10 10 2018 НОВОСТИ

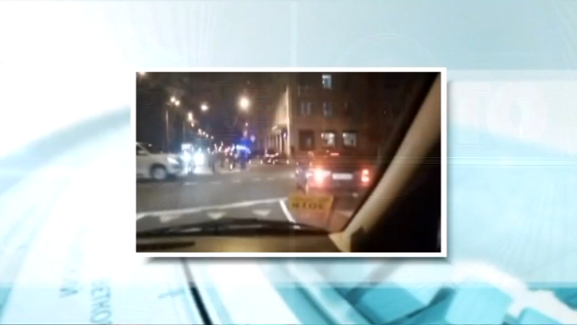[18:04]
Об этом сообщили в областном ГАИ. Вот эти кадры, сделанные очевидцами. Предположительно, водителю стало плохо, в результате чего он потерял управление своим автомобилем и на кольцевой развязке поехал прямиком на тротуар, где столкнулся с забором.